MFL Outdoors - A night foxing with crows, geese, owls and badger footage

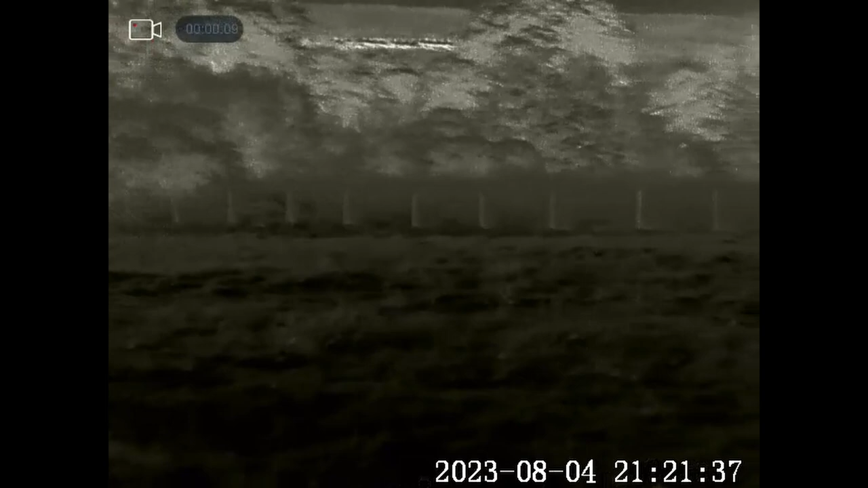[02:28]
There's a few rabbits starting to come out now. Nothing else at the moment.
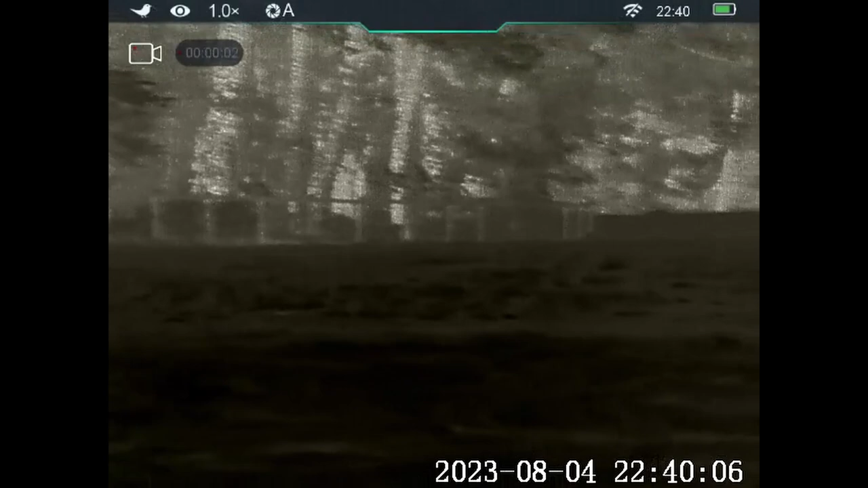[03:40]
Every so often you'll hear a clicking noise when I'm using the thermal. This is quite normal.
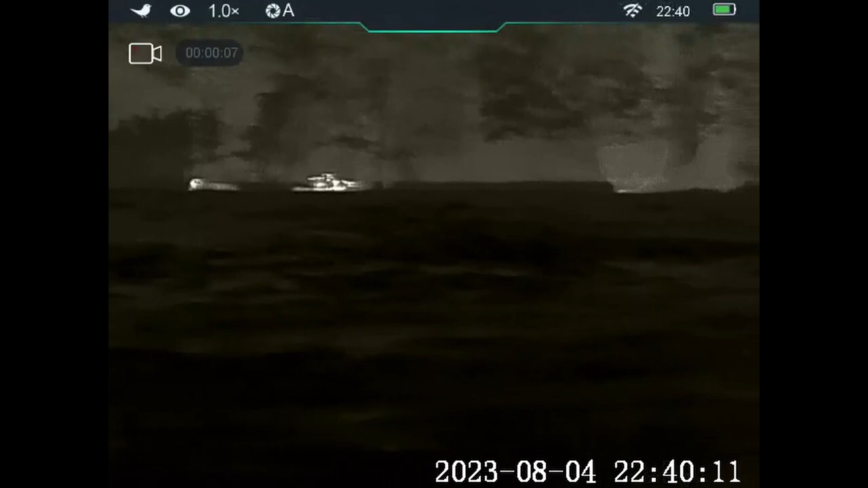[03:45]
It's actually the thermal calibrating itself. It has to do this every so often to keep a good picture.
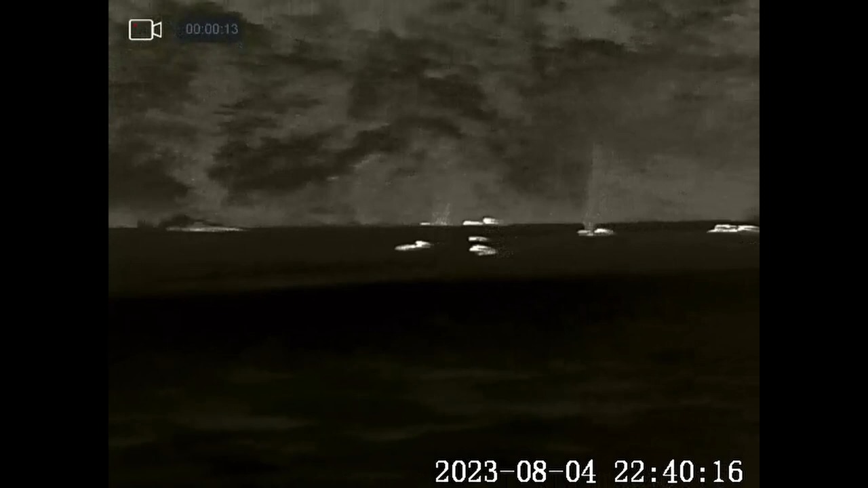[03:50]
And you'll also find that happens with thermal scopes as well.
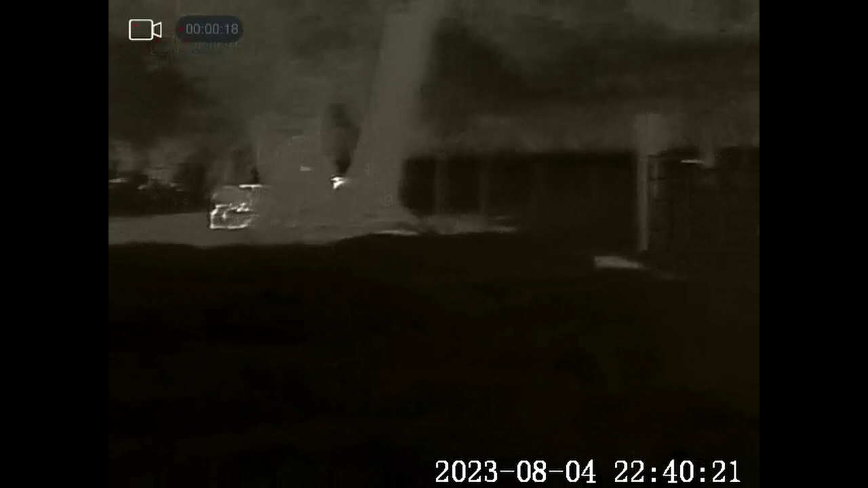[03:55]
You can set them for manual calibration, which means you have to push a button.
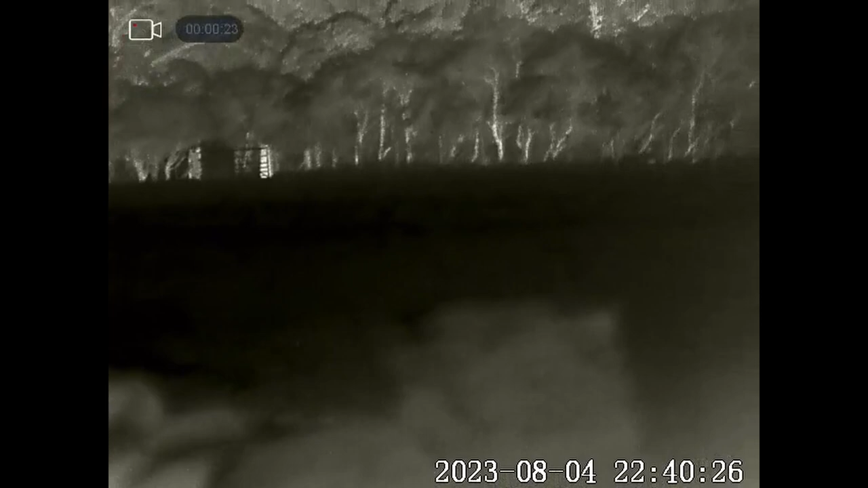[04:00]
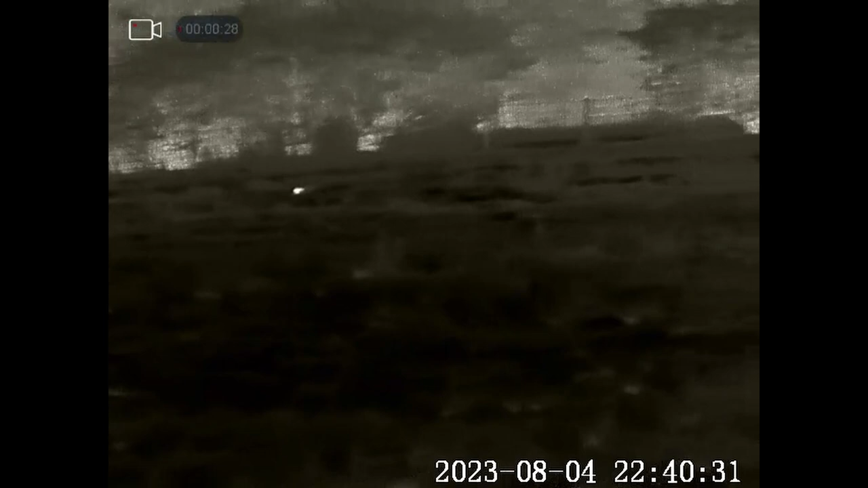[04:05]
I do this on my rifle scopes because you don't want it to calibrate just when you're about to take a shot, but on the spot there I just leave it on automatic because it's not important.
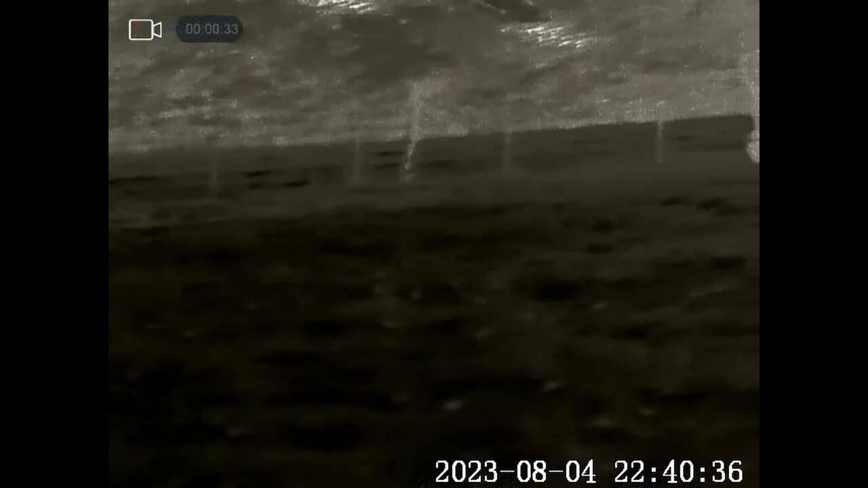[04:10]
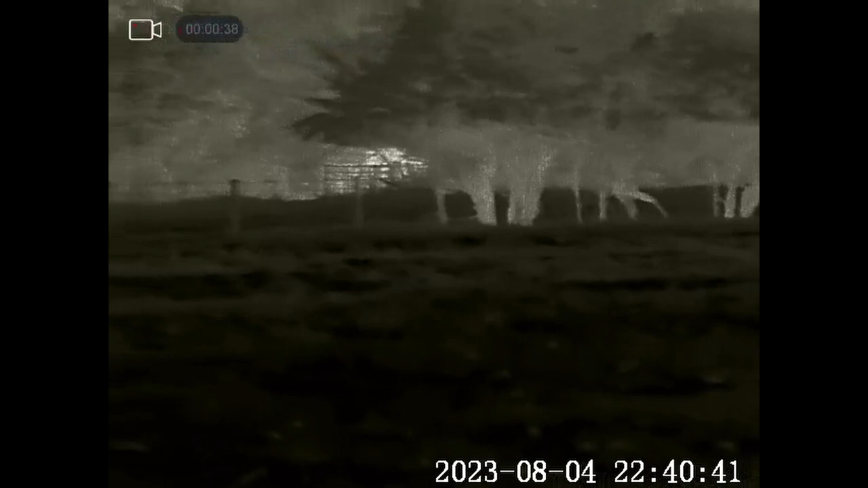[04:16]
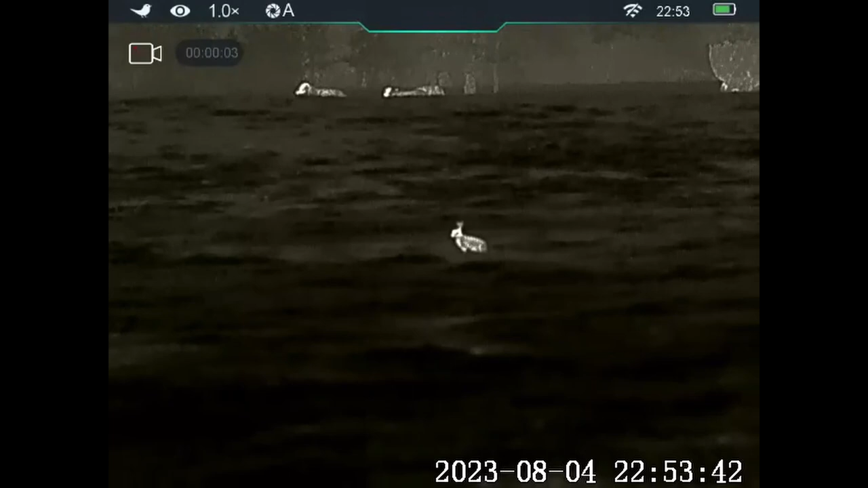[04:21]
The camouflage gear I'm wearing must be working because this rabbit's only a few meters away and it has no idea I'm here.
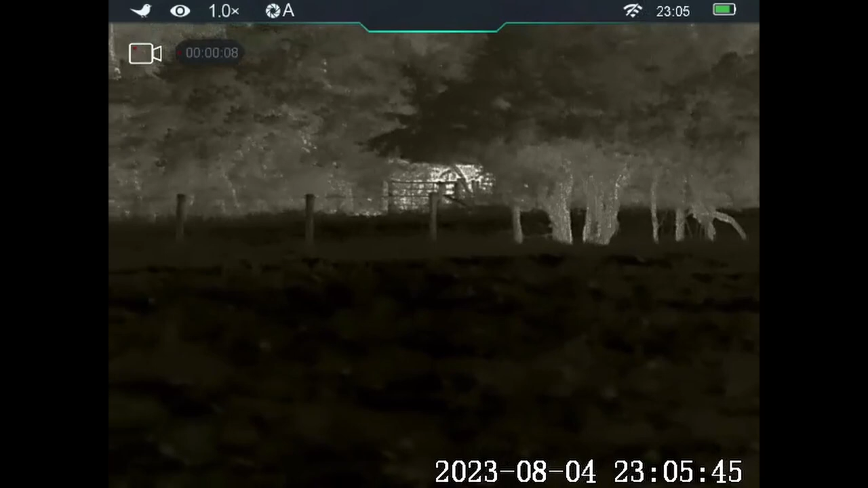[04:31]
Looks like that could be a fox starting to come in. That's where they normally come in.
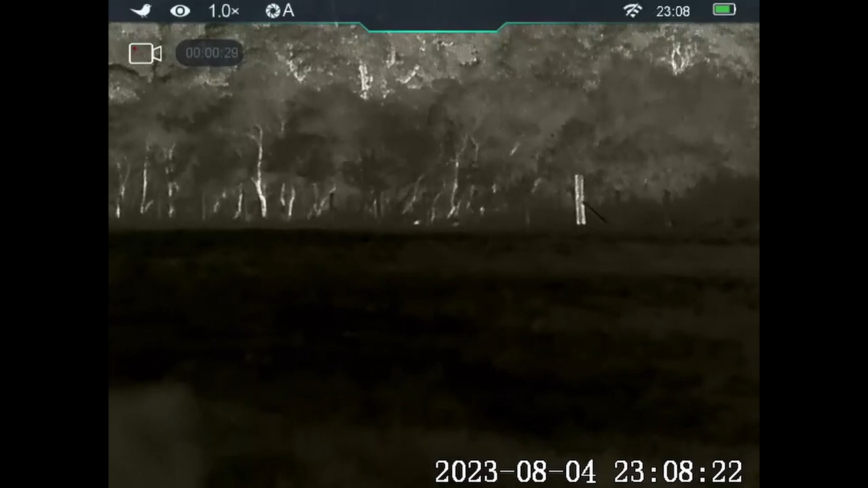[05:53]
That's a badger making his way down to the bottom field.
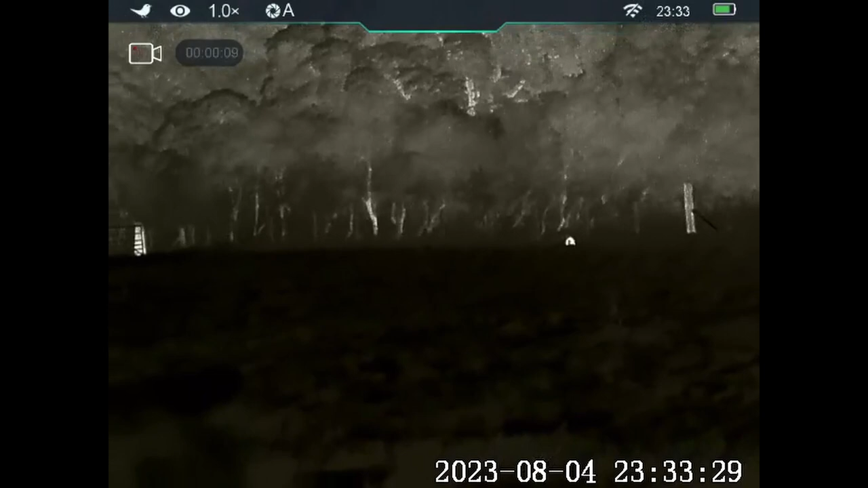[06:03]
They always seem to head down that way, including the foxes. They just like ratcheting around there, and then they tend to head back up. Well, the foxes do anyhow.
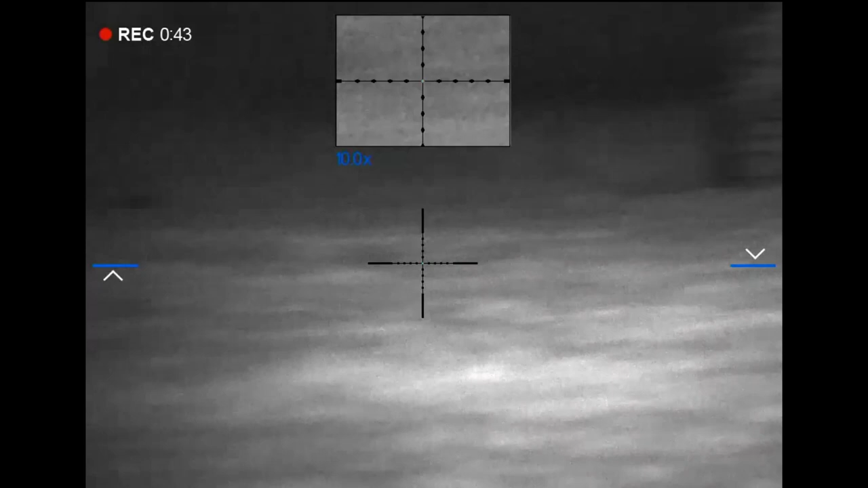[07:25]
That's just the badger rooting around in the grass.
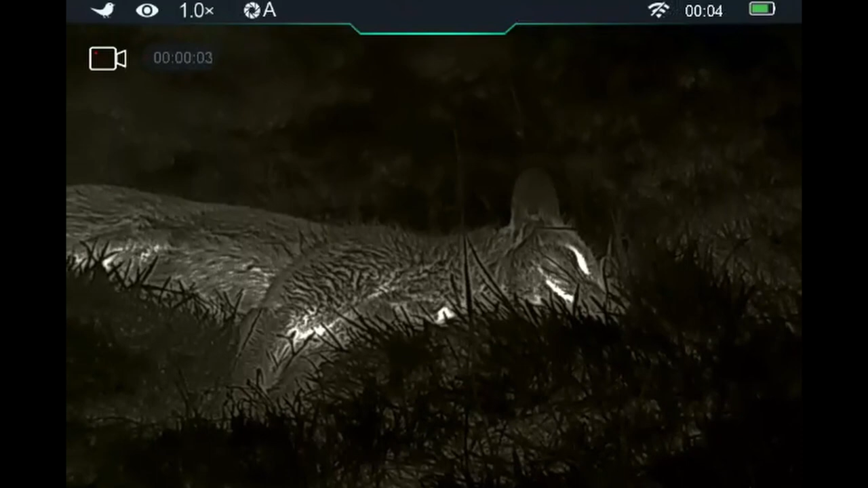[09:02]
The image quality on these high-end thermals is just fantastic.